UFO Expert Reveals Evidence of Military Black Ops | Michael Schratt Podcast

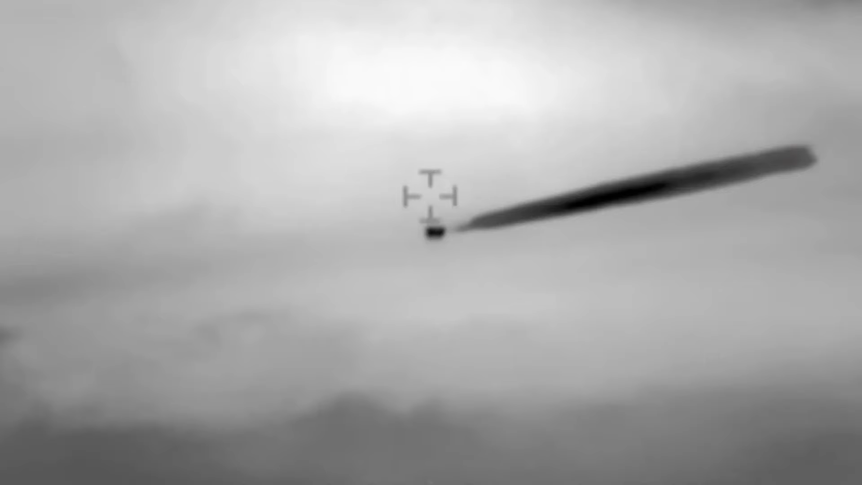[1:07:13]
Flying wing configuration. That would be the technical term, I'm assuming. And there's an exhaust, so I'm assuming there was some kind of an exhaust reported.